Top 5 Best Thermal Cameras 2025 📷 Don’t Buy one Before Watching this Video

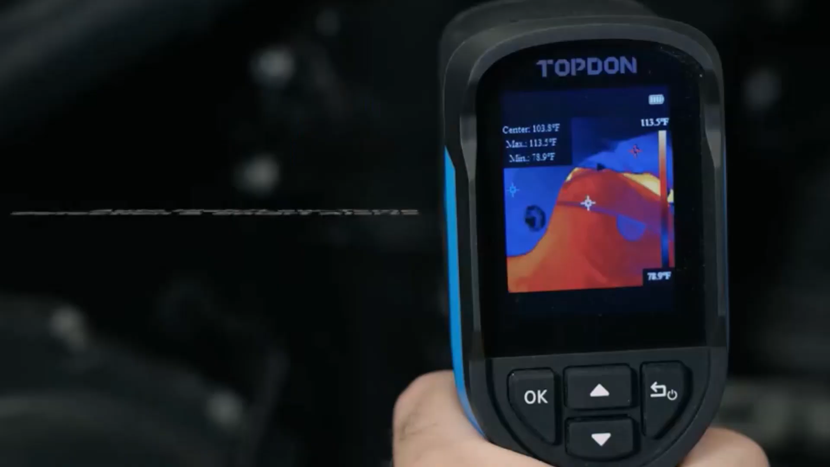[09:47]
On screen: max 113.5°F, min 78.9°F, scale top 113.5°F, scale bottom 78.9°F
added functionalities such as high and low temperature alerts and automatic shutdown improve user experience and reliability.